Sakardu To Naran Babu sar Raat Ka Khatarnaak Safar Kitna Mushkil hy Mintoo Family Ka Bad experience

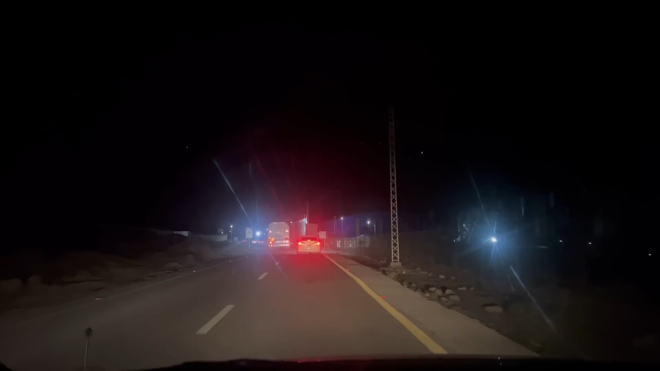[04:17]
जी तो 10 बजे बाबूसर टॉप का रास्ता बंद है, तो यहाँ स्टे करना पड़ेगा चिलास में,
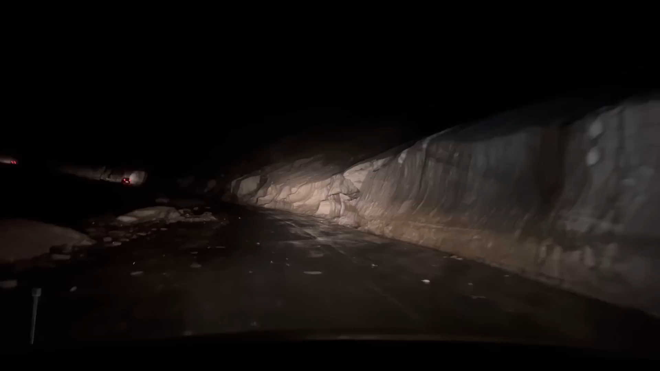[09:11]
हाँ ये सारी बर्फ है, बड़ी रिस्की बर्फ है क्योंकि दिन में अब धूप निकलती होगी, हाँ रात को ये फिर भी जम जाती होगी, ठंडी बहुत है यहाँ पे, और हमने शीशे बंद कर दी,
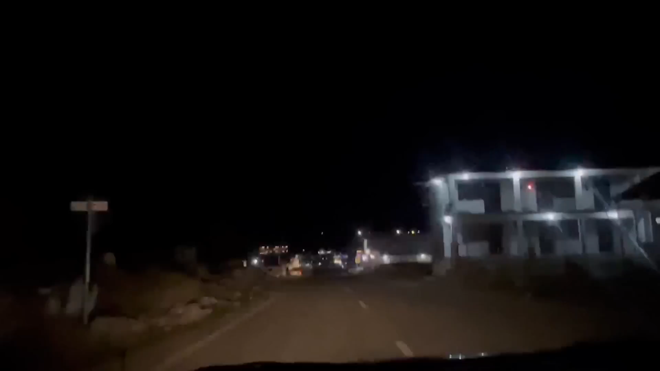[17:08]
जी बड़वाई शुरू हो गया, बूढ़ा वही है, पता नहीं क्या नाम है सही जो भी है, पर वो शुरू हो गया। हम यहाँ तक पहुँच गए हैं और काफ़ी लोग पहुँच गए हैं।